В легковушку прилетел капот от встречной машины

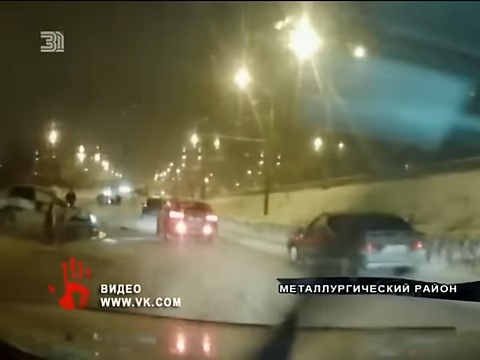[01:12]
У забора стоит сильно поврежденное авто. Машина второго участника аварии отлетела на несколько метров. Судя по всему, удар был сильный. А на Комсомольском проспекте в легковушку прилетел капот.
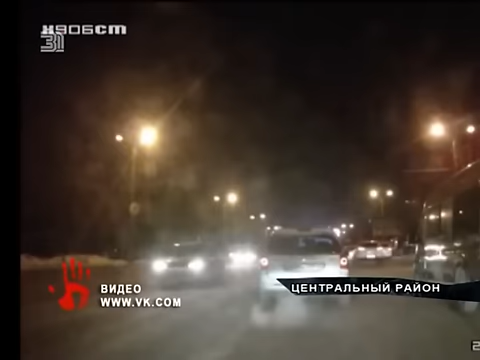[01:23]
Часть машины просто отлетела и врезалась во встречный автомобиль.